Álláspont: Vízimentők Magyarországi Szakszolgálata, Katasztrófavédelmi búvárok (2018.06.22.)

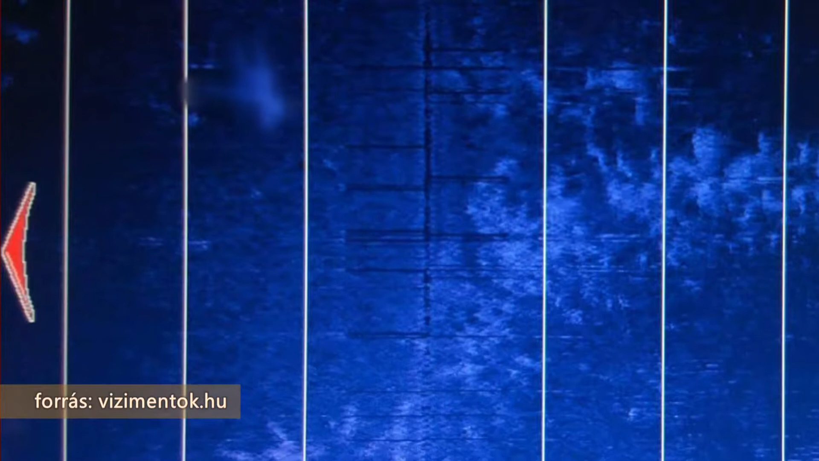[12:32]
a sajtóetikai szabályoknak mindenben megfelelő felhívásokon és kampányokon kicsit túllépünk. Ez egy szonárkép volt, ha jól tudom. Így van. Azt mondtuk, hogy igen, tehát, hogy úgy kell szólni az emberekhez, hogy figyeljenek oda.
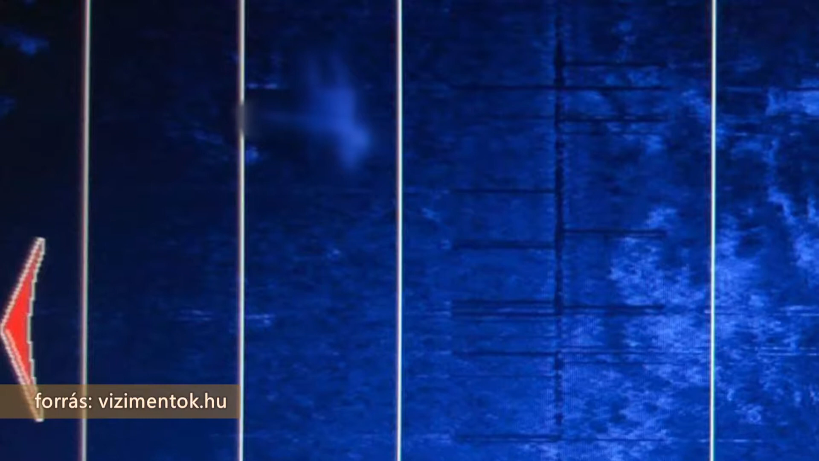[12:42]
Tavaly már a nyár közepén 15 fölé ment a Balaton áldozatainak a száma, és ekkor jött az a bizonyos szonárkép, és ekkor ültünk le, hogy ki lehet ilyet tenni.